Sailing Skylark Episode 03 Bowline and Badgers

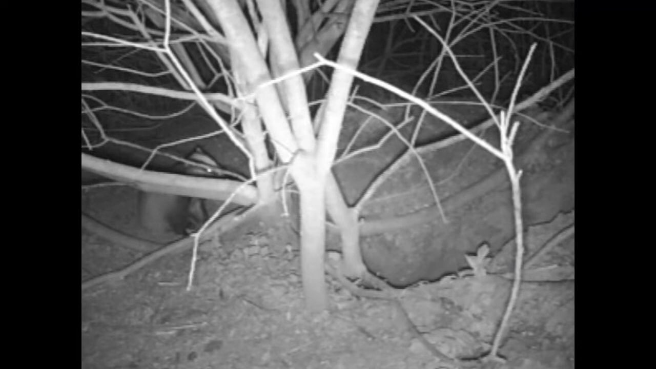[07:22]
And there's a young one waiting for his mum. There's his mum. They're pretty active at night after sort of one o'clock.
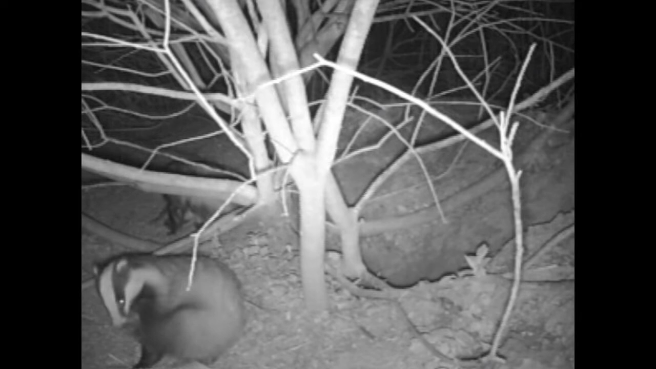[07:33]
And they're always scratching. So I guess they've got lots of fleas. They're quite cute when you see them on the video. Well, that was that episode. So thank you for watching. And yeah, I'll post another one in a while. So thank you. Stay safe. Hi.